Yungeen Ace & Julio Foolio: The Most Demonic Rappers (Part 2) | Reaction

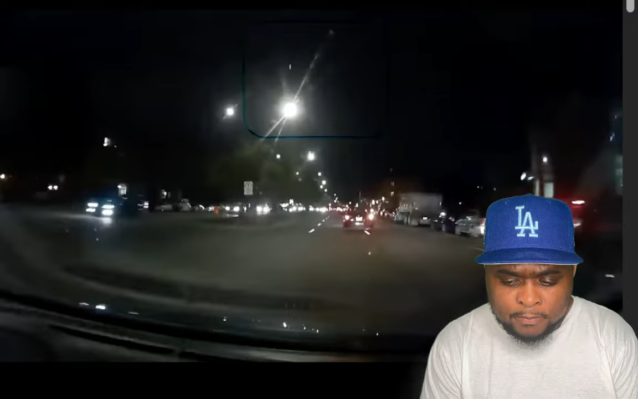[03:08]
car nondescript and seemingly out of nowhere approached their vehicle